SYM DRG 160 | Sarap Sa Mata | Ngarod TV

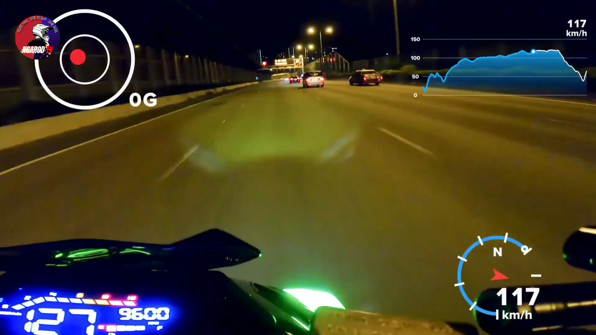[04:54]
Kapag masyadong madilim sa paligid, ibababa naman niya yung brightness ng display para hindi ka masilaw at hindi makompromise yung vision mo sa kalsada. Ewan, pero siguro nakakatipid din siya sa bateriya dahil doon. May gulay board ang scooter na to.